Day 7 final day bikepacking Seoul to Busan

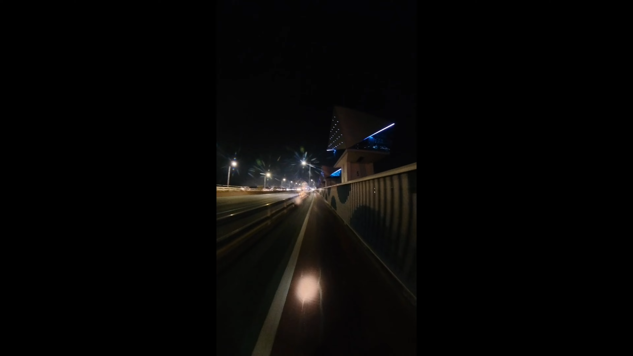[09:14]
The whole area now was really dark, which was a bit of a turn off. There's no one to welcome or congratulate you. That's the end of my trip.